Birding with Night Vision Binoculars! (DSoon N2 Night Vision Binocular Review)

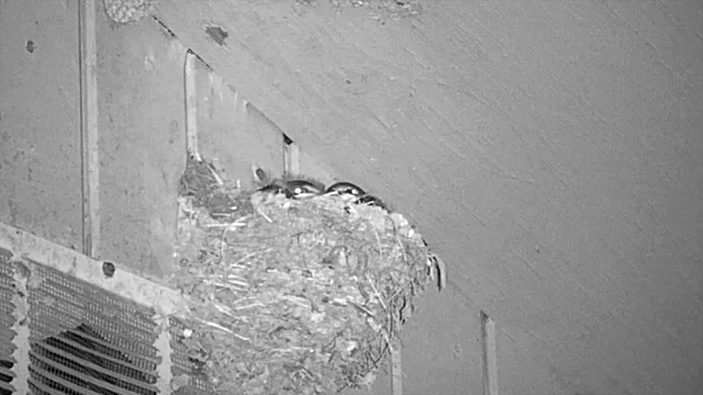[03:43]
There we go, so we're zoomed in.
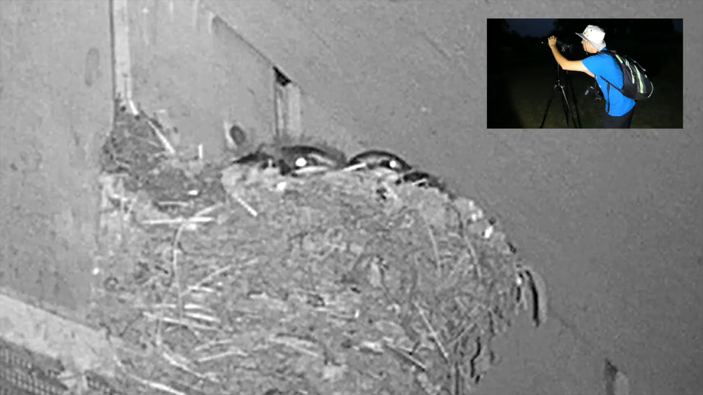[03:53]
Uh-uh. So you can see their little eyes.
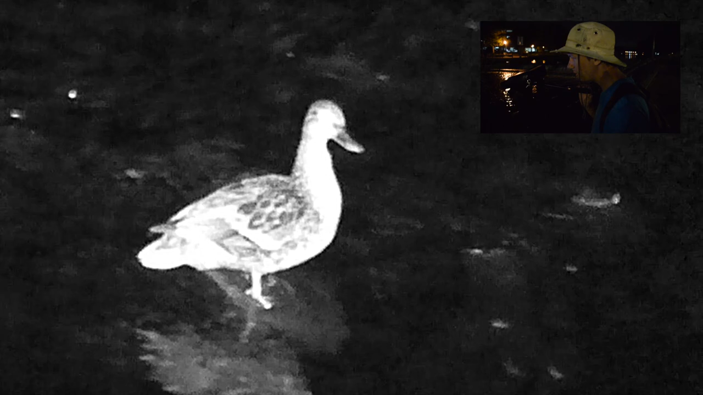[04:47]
Night vision. It definitely, you can see the silhouette a lot more. For being night vision, that actually has pretty good detail.